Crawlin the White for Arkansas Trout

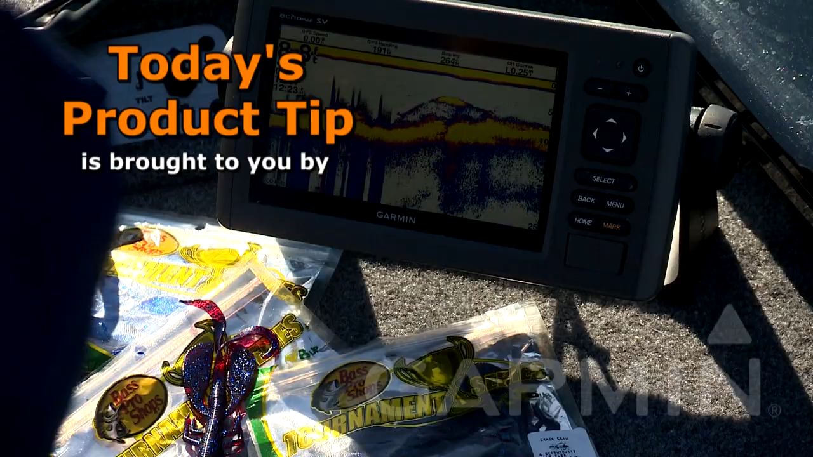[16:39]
Today's product tip is brought to you by Garmin and their GPS map series, chart plotter, sonar combos.
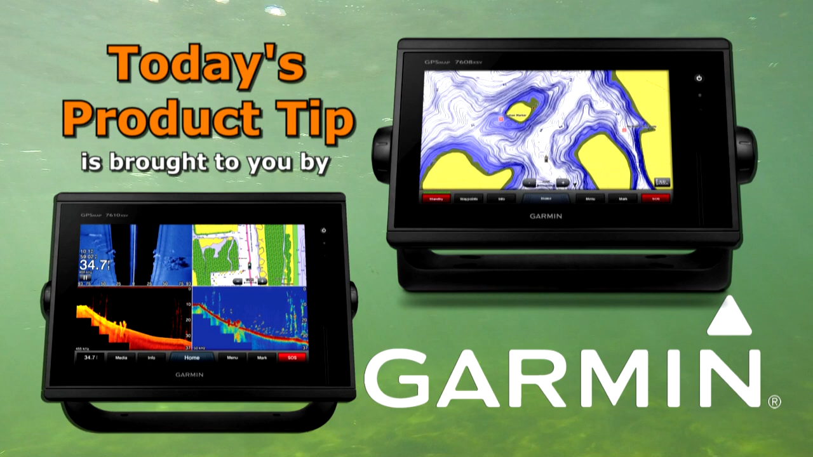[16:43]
With advanced sonar technology like Chirp and exclusive Panoptics all-seeing sonar, you'll spend less time finding your fish.